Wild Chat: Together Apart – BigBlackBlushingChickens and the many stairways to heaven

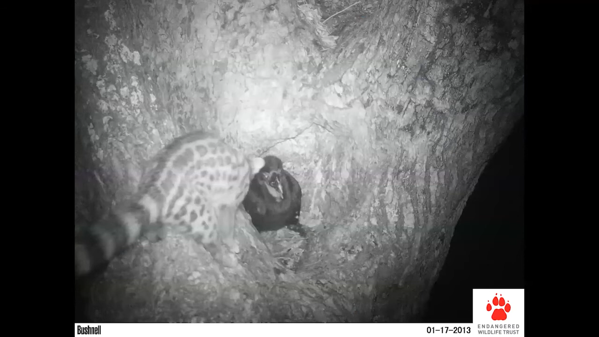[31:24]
Of course, these birds are vulnerable to a range of predators, both in the nest and also once they've left the nest. You can see here a genet investigating the cavity. And this youngster, fortunately, is fairly well grown and did survive and did fledge. The genet thought the better of it to try and make a meal of it and left soon after this photograph was taken. But there are other predators that obviously also visit these nests.